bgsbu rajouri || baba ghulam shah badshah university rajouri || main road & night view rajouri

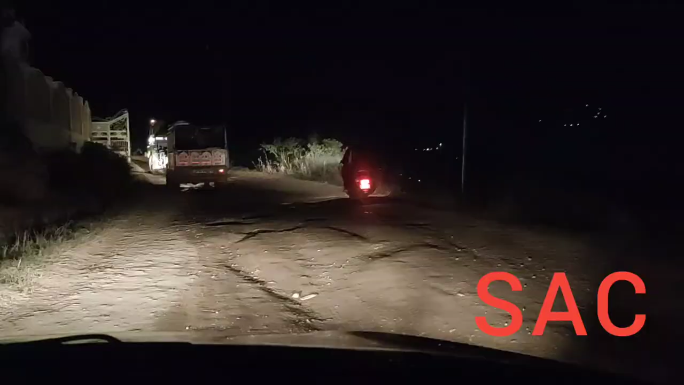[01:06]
دوستو یہ جو ویو دیکھ رہے ہیں یہ دنی تار سے رجوری سیٹی کا بھی ہے نائٹ ویو کیسا لگ رہا آپ کو کلو سیکشن میں زرور بتائیے گا